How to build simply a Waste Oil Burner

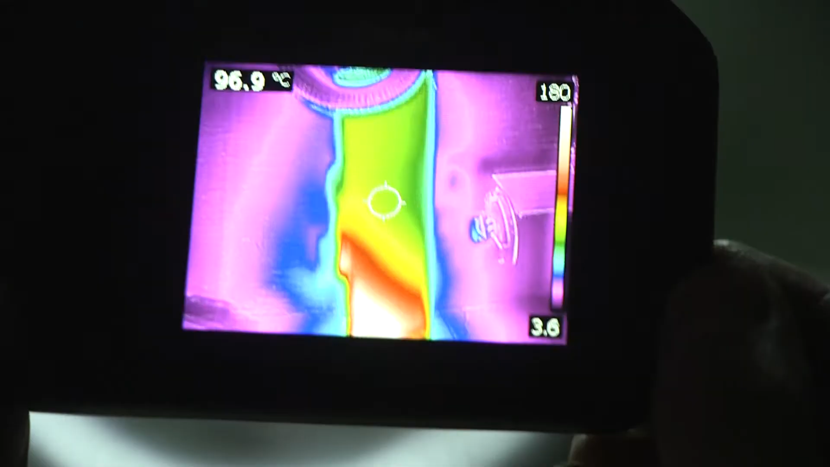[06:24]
On screen: spot 96.9°C
Now our floor nails work slowly. We turn on a side fan. And you can see how it blow off heat beside.
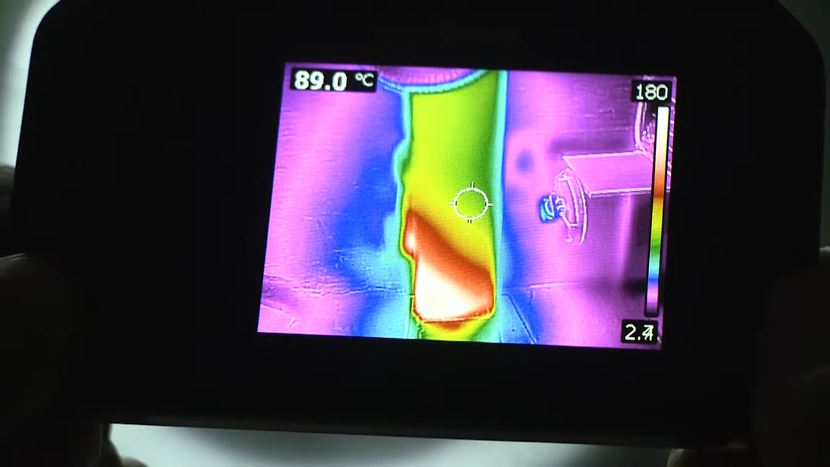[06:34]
On screen: spot 89.0°C
Thermal camera shows up to 180 degrees of Celsius.
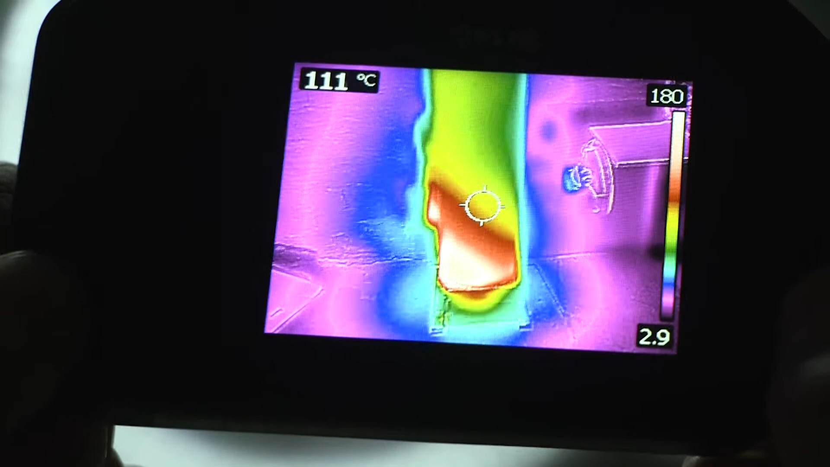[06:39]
On screen: spot 111°C
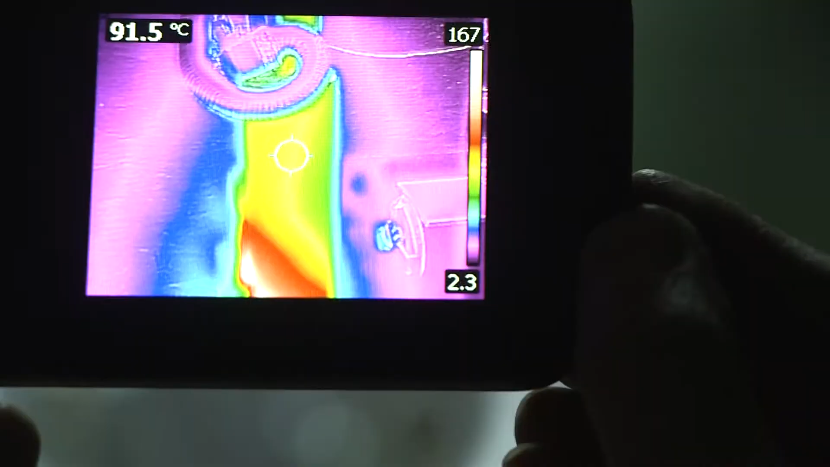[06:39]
On screen: spot 91.5°C
And temperature of corrugated pipe is distorts.
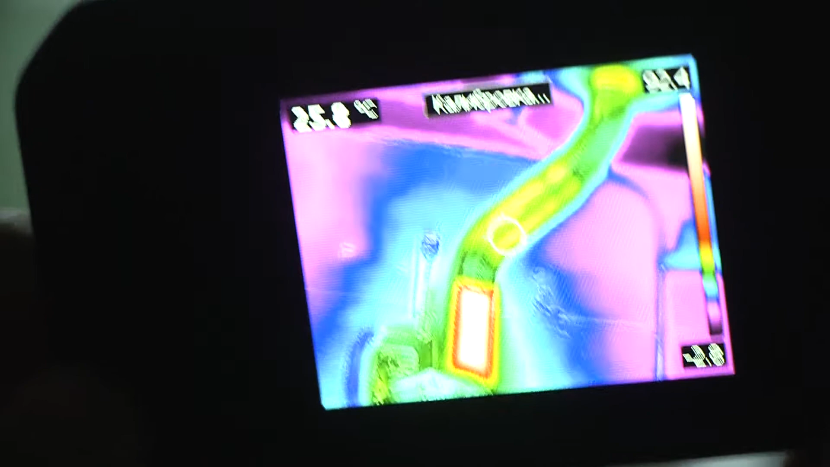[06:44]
Because corrugated pipe has glossy surface, which causes a problem to read for thermal camera. In this case, I have to adjust setting for it.
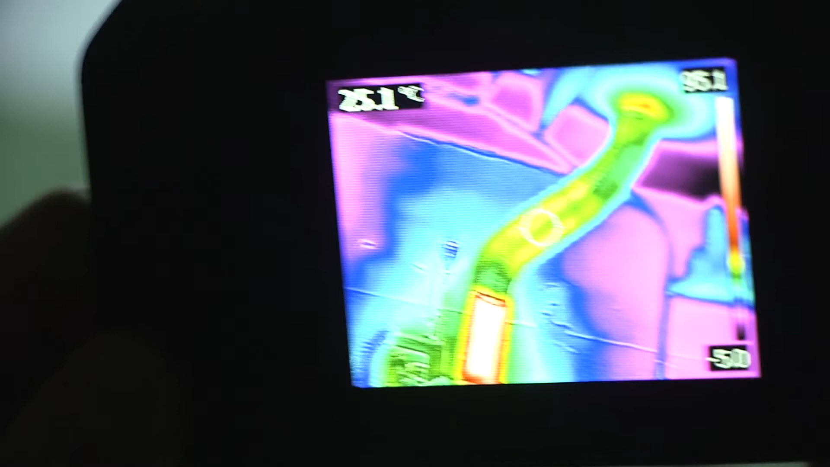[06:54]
But I don't want to. The outlet temperature is about 100 degrees of Celsius.
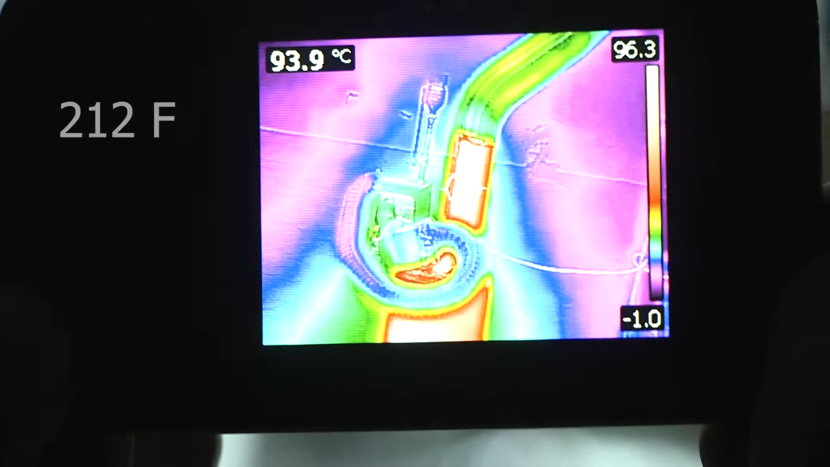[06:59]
On screen: spot 93.9°C
The burner is very safe.
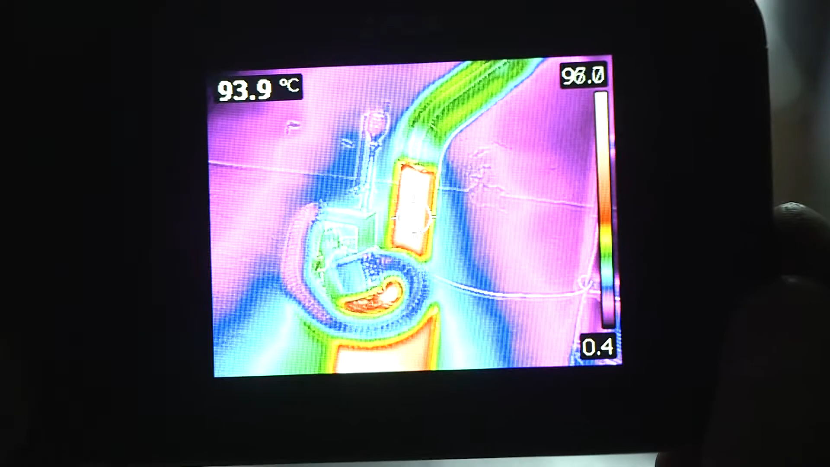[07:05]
On screen: spot 93.9°C
There is no 500 or even 600 on surface, as you might have thought.